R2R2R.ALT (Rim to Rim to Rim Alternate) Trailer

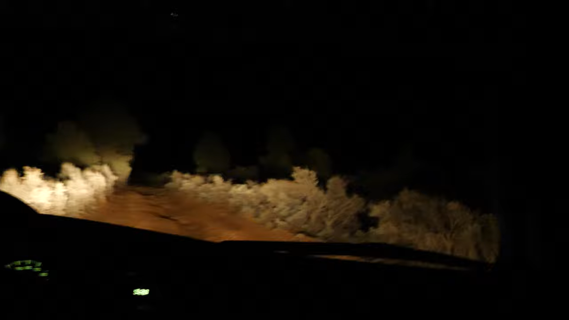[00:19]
This is like backcountry. We're heading 30 miles down this dirt road.